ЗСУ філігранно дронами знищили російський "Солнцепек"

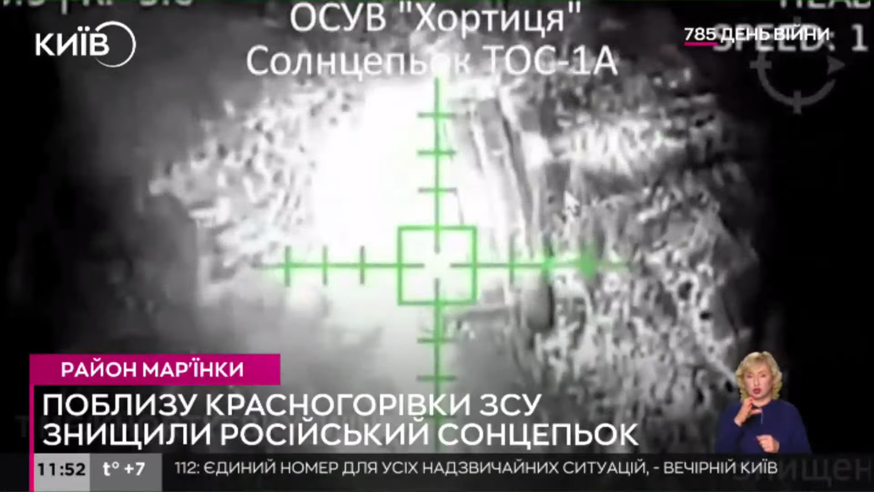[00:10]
Він вражений безпілотником-бомбардувальником «Баба Яга», так його називають росіяни. Також під удар потрапила російська пехотна група на БМП-1.
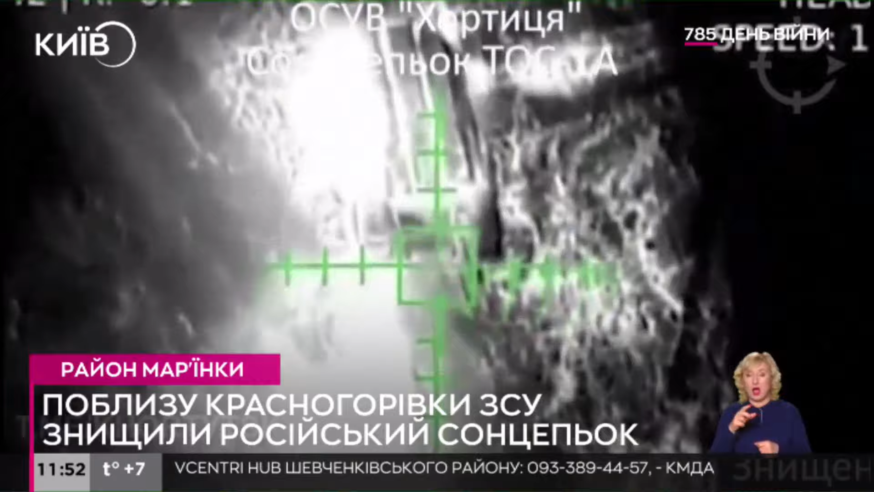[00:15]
Пускова установка «Санцепьока» розрахована на 24 термоберичні ракети,
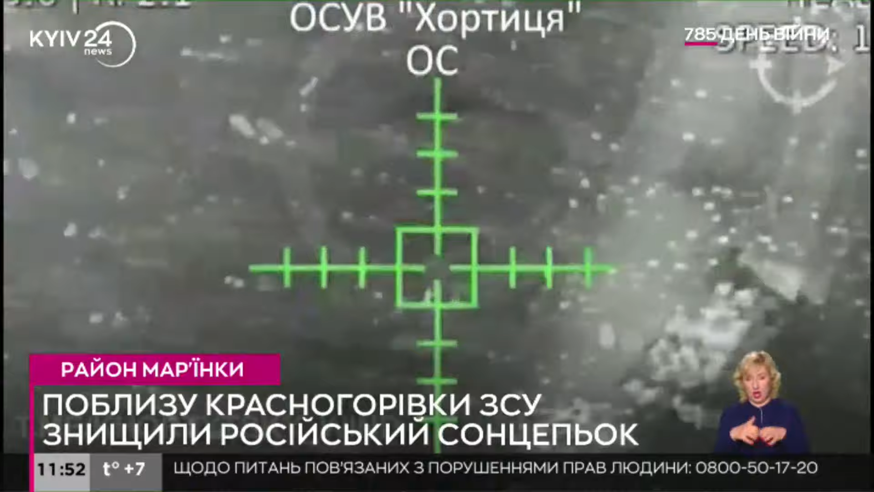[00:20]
і такі боєприпаси буквально випалюють площу ураження.